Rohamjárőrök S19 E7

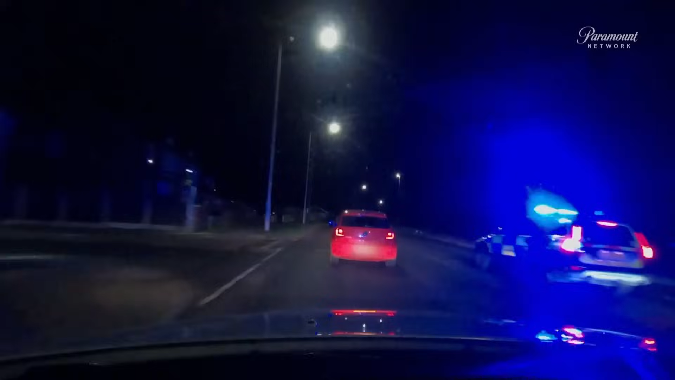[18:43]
Ott a taktikai üldözés. Szorítsuk le!
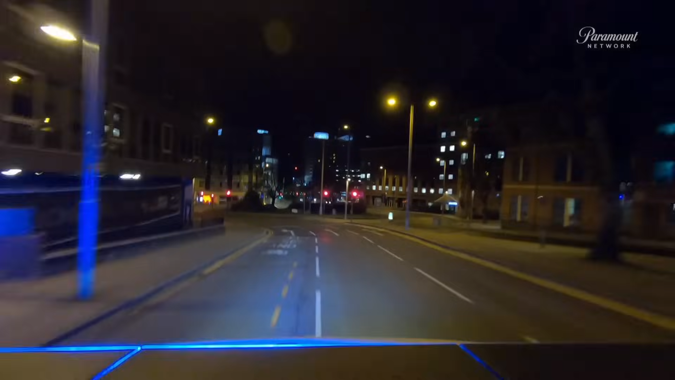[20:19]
Jó sokan vannak. Egy csapatnyi van belőlük.
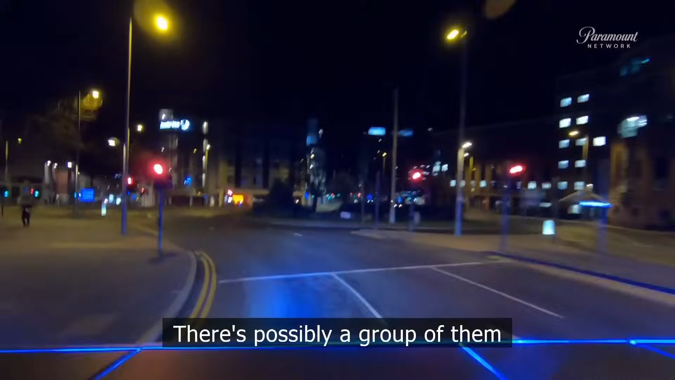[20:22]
A Kárton úton és a nyugatvél gyűlő környékén vannak.
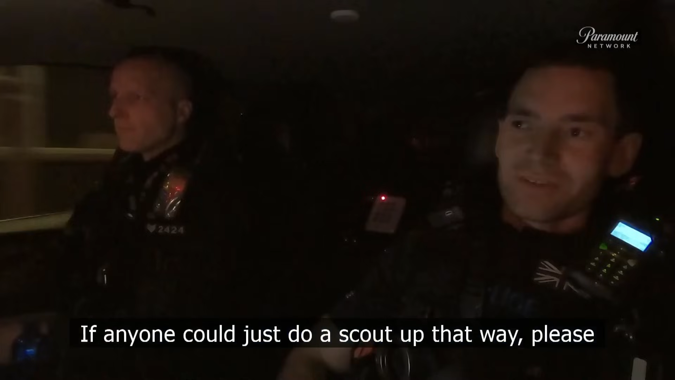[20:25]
Ha valaki felderítené őket, megköszönném. Jézusom, hogy mozognak! A portjázó motorosok a várost fenyegetve kisebb csapatokba álltak össze. A Colby Klub felé mennek, ugye?
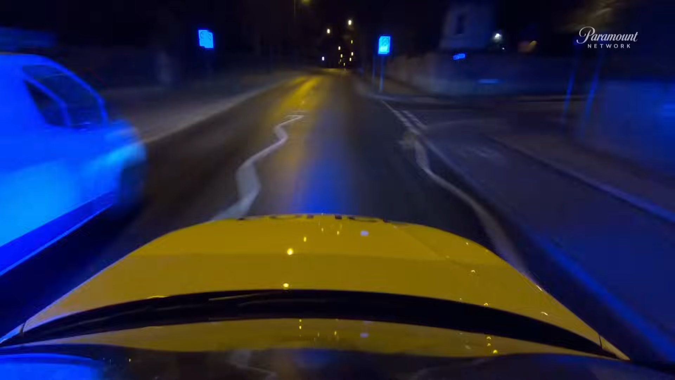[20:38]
Valószínűleg vissza a városba. A központ felé észreveszik őket. Három motoros van a járda mellett.
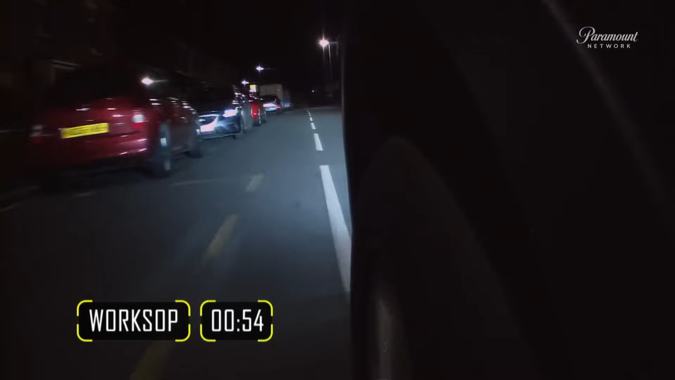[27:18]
A jelzés nélküli X5-ös az egyetlen autó az úton. Mi a fene?